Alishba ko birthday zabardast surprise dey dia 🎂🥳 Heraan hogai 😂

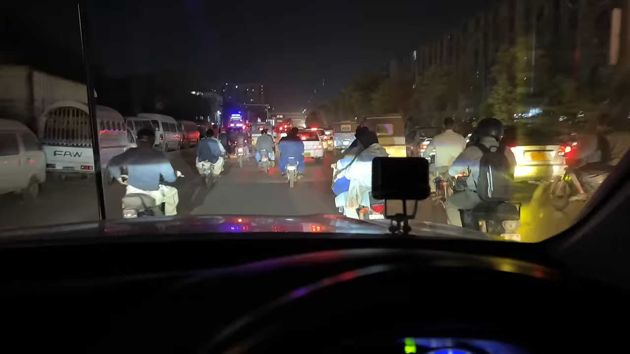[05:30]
بس یہاں سے ٹرافک سے ہم لوگ دور ہو جائیں گے کیونکہ سامنے ہم لوگ لیفٹ پہ لیاری ایکس پہ چڑ جائیں گے تو وہاں پہ بلکل ٹرافک فری سین ہے